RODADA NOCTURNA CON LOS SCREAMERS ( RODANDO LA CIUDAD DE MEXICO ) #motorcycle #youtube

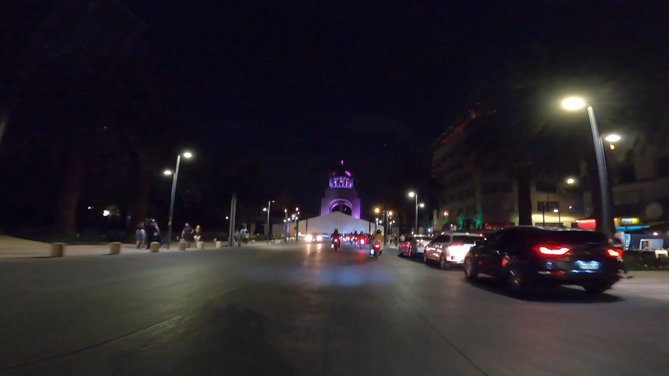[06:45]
Bueno, pues estamos llegando al segundo punto de encuentro.
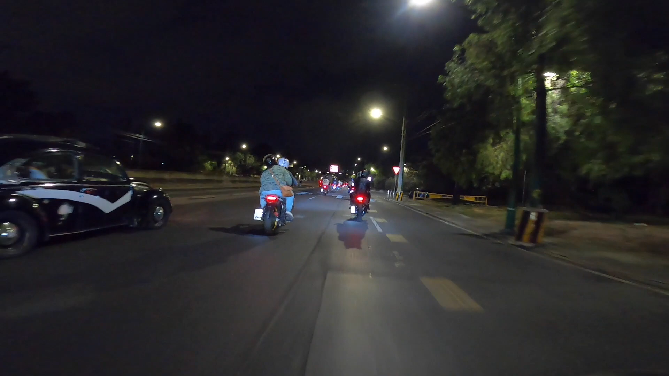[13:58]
Entonces pues bastante bien la rodadita, se está poniendo bien.